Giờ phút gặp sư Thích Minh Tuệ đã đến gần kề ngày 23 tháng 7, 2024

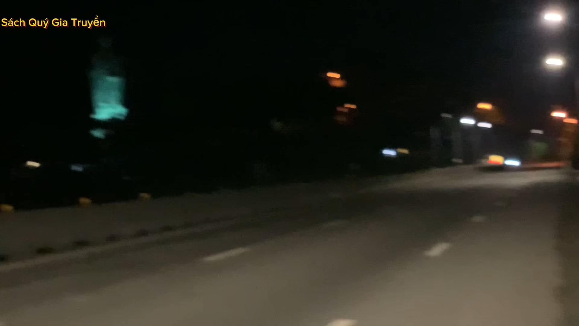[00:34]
Ở bên kia là khu núi mà sư Thích Minh Tệ đang ẩn tu Đó là một cái khu núi rất là linh thiên Trên đó có nhiều chùa chiền Đây là cái khu núi linh thiên Và đây nó kéo dài Cái dãy núi này kéo dài xuống Ở đây đang cách sư Minh Tệ ẩn tu tầm cỡ gần 1km từ đây chạy xuống Và giờ
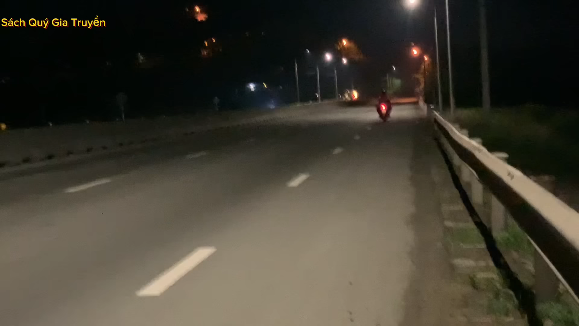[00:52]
này cũng có nhiều quý bá tánh thập phương Cũng như là người dân địa phương đang bắt đầu tới đầu đường nơi mà sư Minh Tệ Đang có thể sẽ xuất hiện vào sáng ngày hôm nay để phát thật ở ngoài đường lớn thưa quý bà con Một cái hình ảnh tượng thuật rất là lớn Rất là cao lớn thưa quý bà con Ở ngoài rất là cao lớn
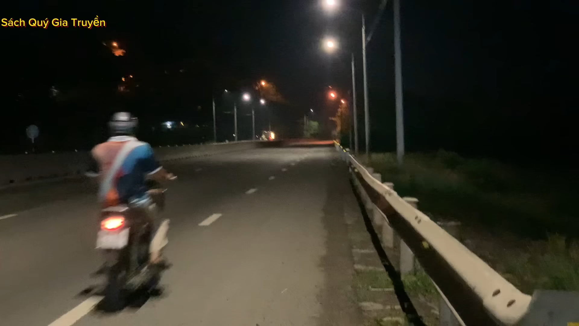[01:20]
Hiện tại ở đây đang đứng là quốc lộ 1A Con đang đứng ở quốc lộ 1A Và cũng có một người mặc áo giống như bộ của sư Minh Tệ vừa chạy qua Thì chắc chắn quý
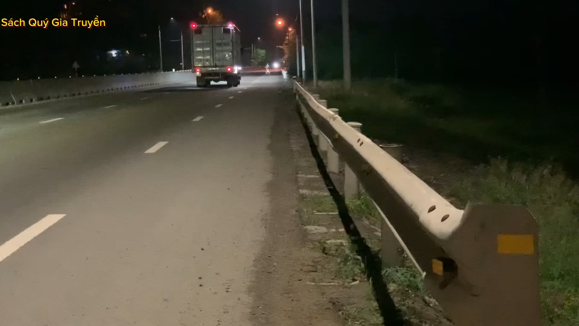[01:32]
bà con này cũng đang đi xuống nơi mà sư Minh Tệ có thể sẽ phát thật Và những ngày hôm trước quý bà con cũng thấy nơi mà không đứng Thì đó người dân chỉ được đứng ở ngoài đó trước cái chốt trạng Còn sư sẽ đi khắc thật ở những ngôi nhà ở trên làng Thì những người dân ở trên làng sẽ chuẩn bị trước đồ ăn để cúng giường cho sư Minh Tệ Mỗi buổi sáng thì sư đi khắc thật ở trên làng đi khoảng 1 lần 2
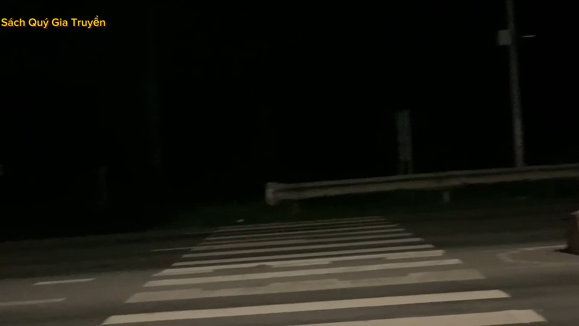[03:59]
Còn ở đây là khu nữ địa thương của tà con Cũng rất có thể là sư minh tòa Sẽ băng đường rần, đường núi Để khắc thật, để đi ra Từ đường này cũng có thể Nhưng mà đường này nó sẽ xa hơn Và sẽ khó đi hơn một tí